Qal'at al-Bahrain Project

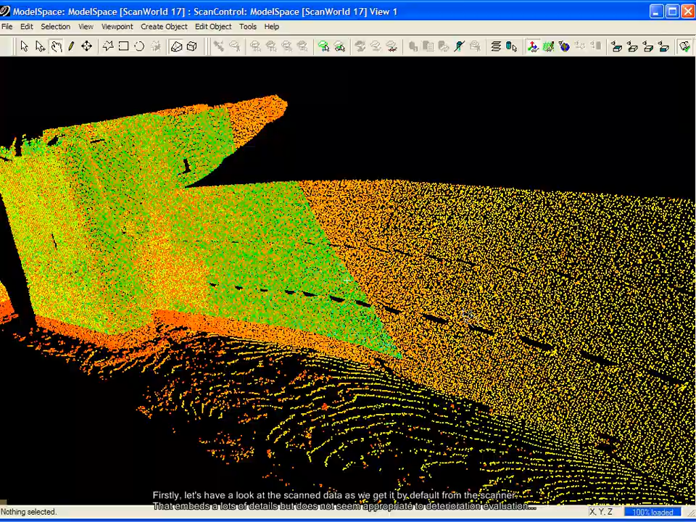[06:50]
Firstly, let's have a look at the scan data as we get it by default from the scanner. That embeds a lot of details but does not seem appropriate to deterioration evaluation.
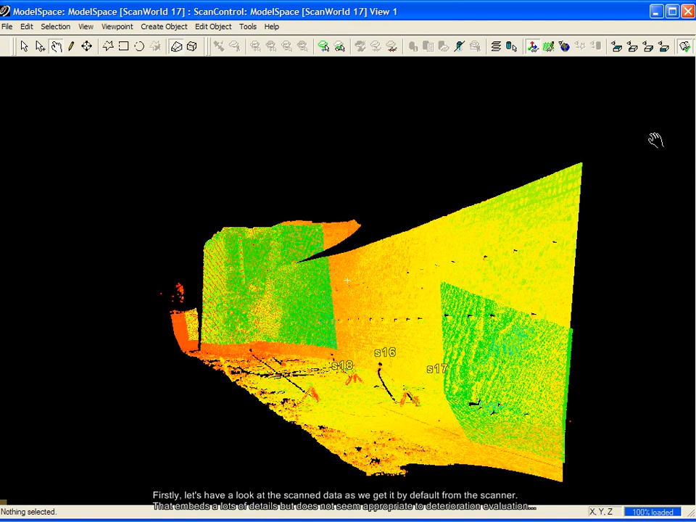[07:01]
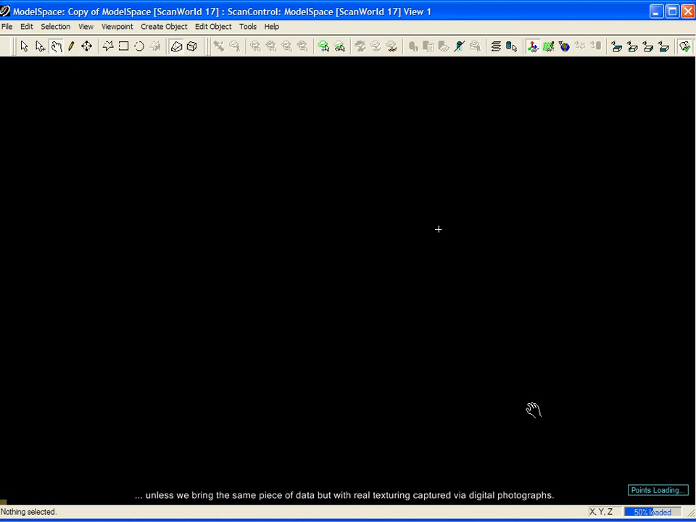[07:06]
Unless we bring the same piece of data, but this time with real texturing captured via digital photographs.
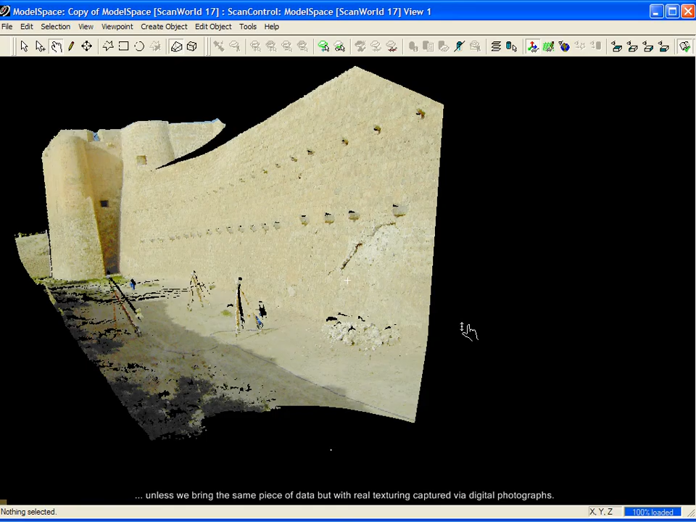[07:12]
That will not only improve the visualization but will also facilitate the
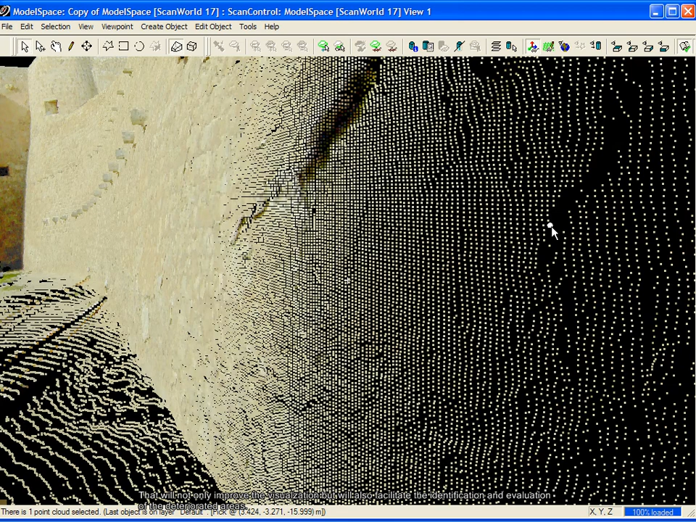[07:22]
identification and evaluation of deteriorated areas.
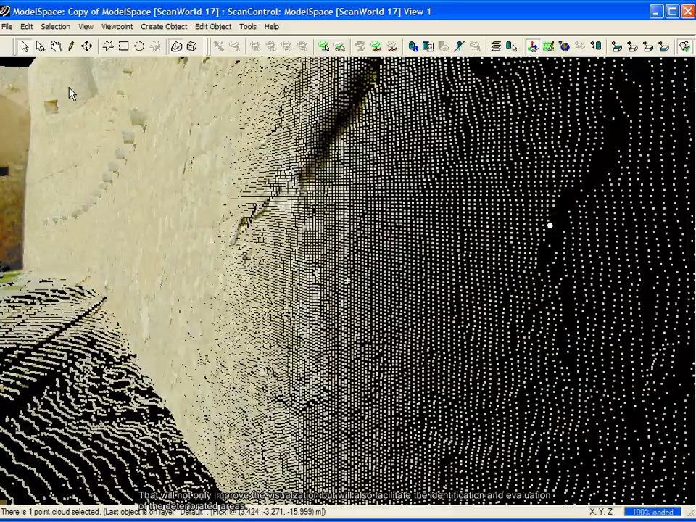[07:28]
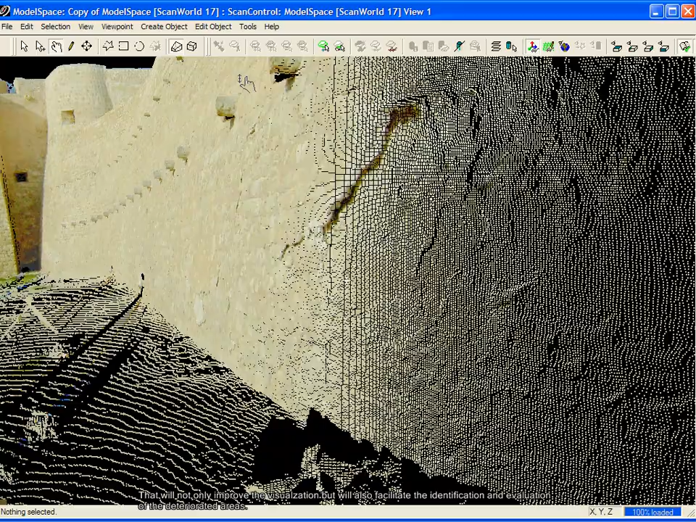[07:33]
Using the segmenting tool, we can separate and export the concern area to a new model space.
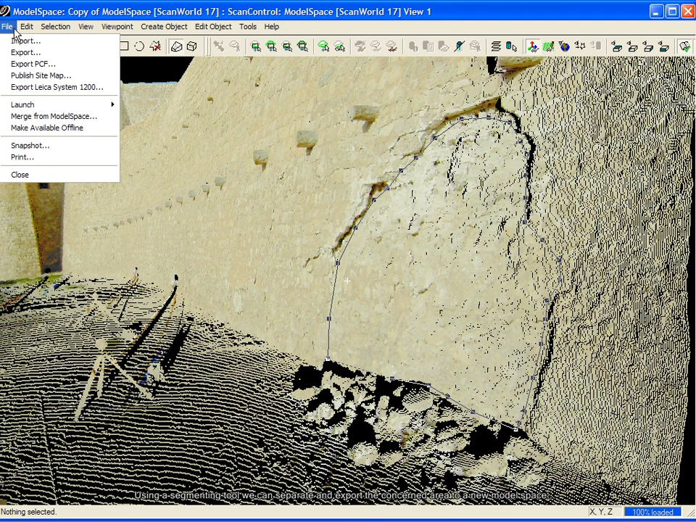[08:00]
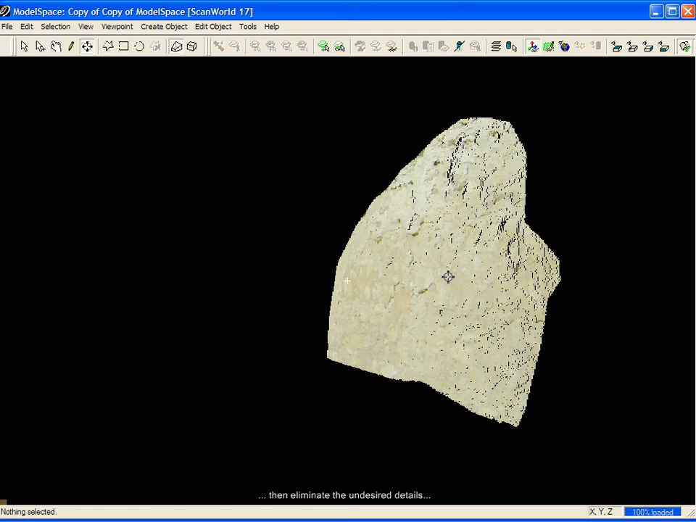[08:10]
In the next step, we can eliminate undesired details.
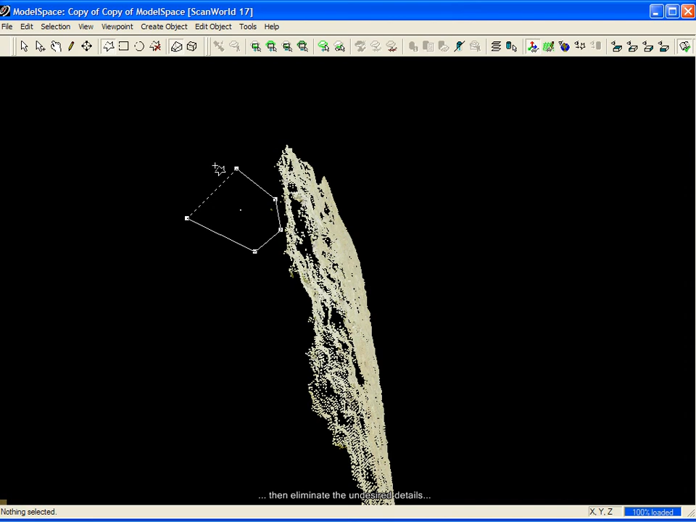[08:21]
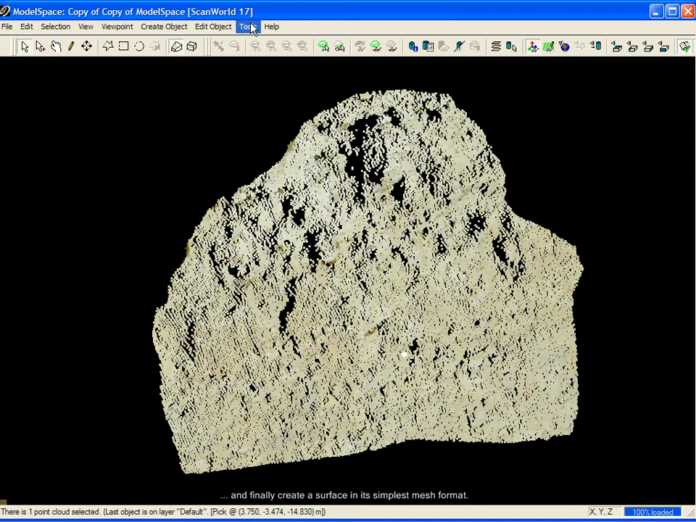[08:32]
And finally, create a surface in its simplest meshed format.
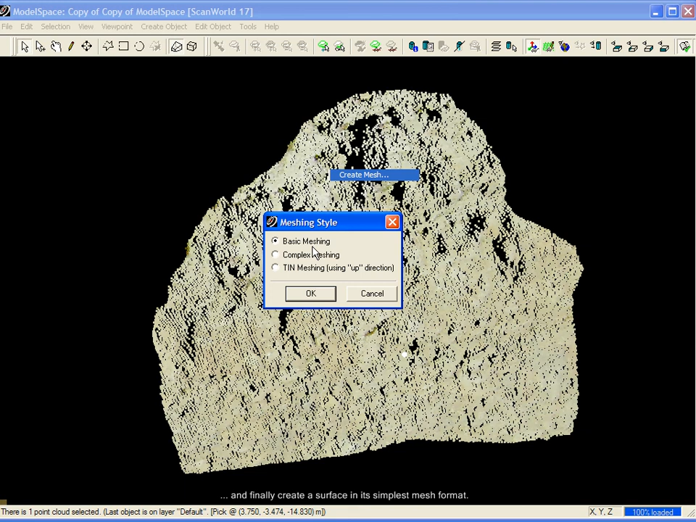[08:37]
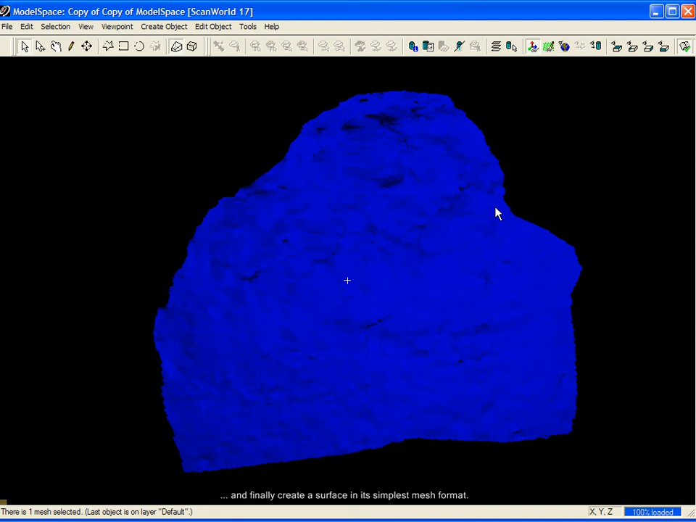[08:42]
Other proprietary tools that we develop can be used to readily create
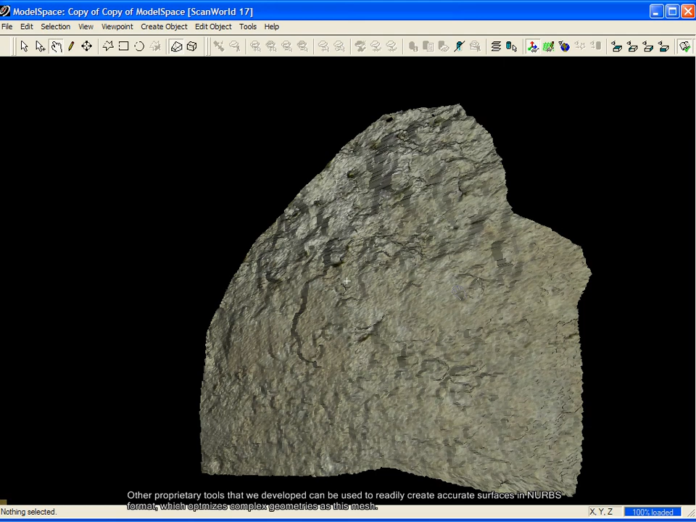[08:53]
accurate surfaces in NERVs format which optimizes complex geometries as this mesh. A comprehensive set of measurement and quantification tools and quantification tools are also available.
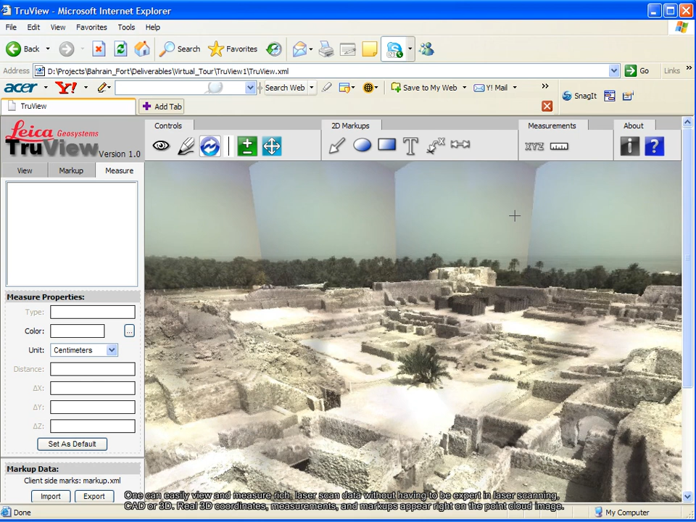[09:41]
One can easily view and measure reach laser scan data without having to be expert in laser scanning CAD or 3D.
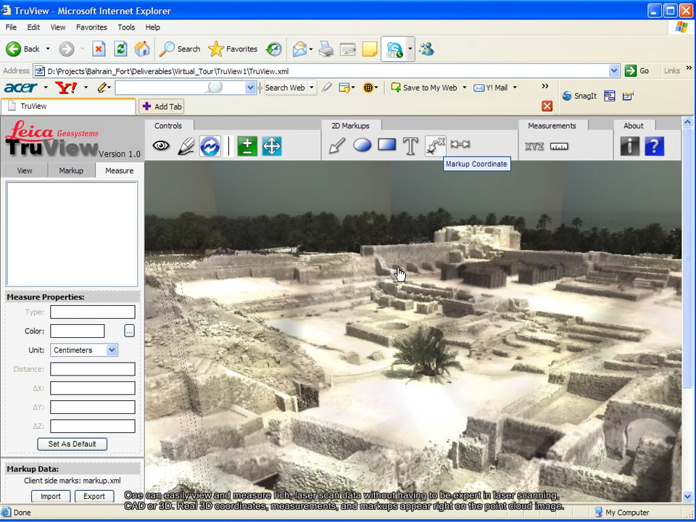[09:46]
Real 3D coordinates, measurements and markups appear right on the point cloud image.